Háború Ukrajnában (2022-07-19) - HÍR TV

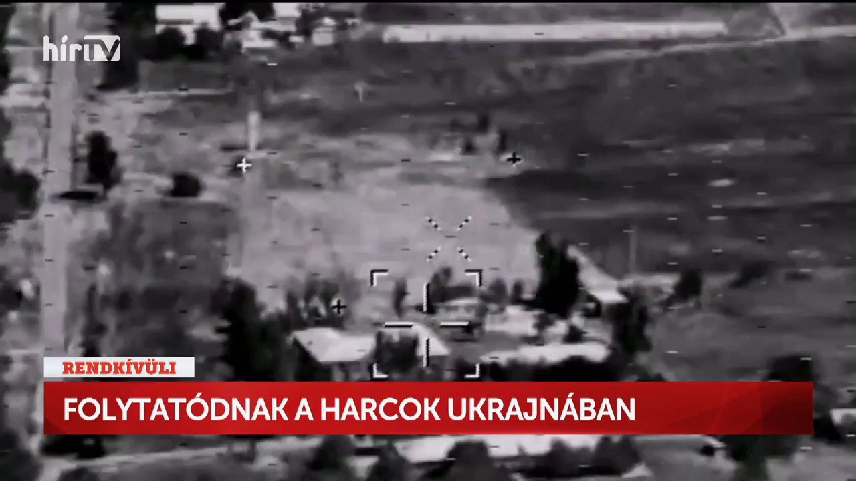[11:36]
Az orosz hadsereg nagy pontoságú levegőből indított rakétái elpusztítottak egy Odesszában található fegyverraktárt, ahol Harpun hajó elhárító rakétákat tároltak.